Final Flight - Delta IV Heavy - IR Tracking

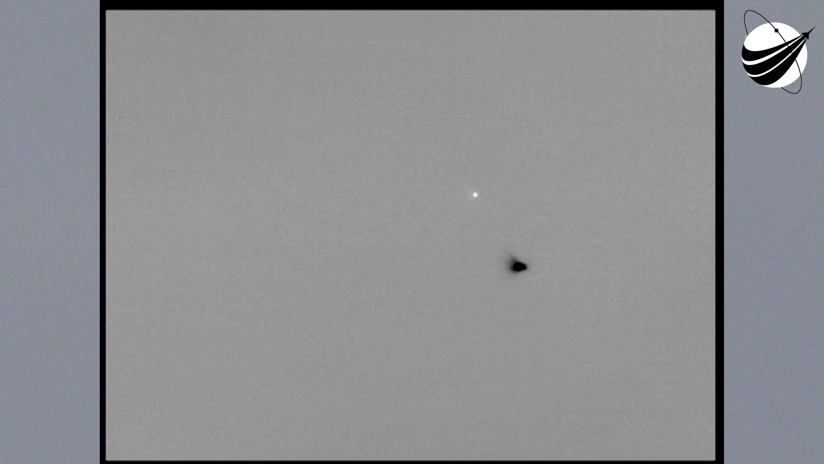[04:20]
We have cut-off port and starboard boosters coming up on strap-ons. And we have strap-on separation. Disturbances look good. Brottled up the core booster.
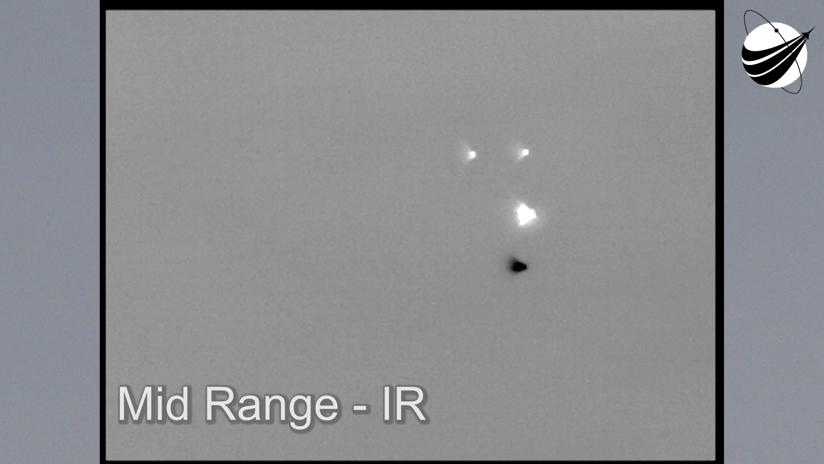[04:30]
We're now at DPL. On the single stage booster. And we've re-enabled steering following separation of the strap-ons. Everything looking good. We just heard confirmation of port and starboard booster jettison. We have about a minute and a half until we reach our next mission event, booster engine path. On the RL-10. One minute, Corbeco.
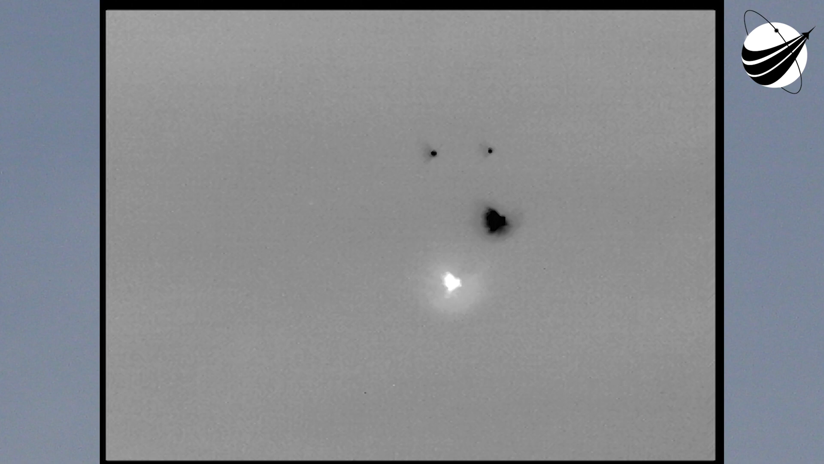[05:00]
Yeah, housing temps respond as expected on the RL-10. And we've started LH to boost phase chill down. Housing temps responding as expected. Flight control disturbances are small. And the core RS-68 continues to operate as expected.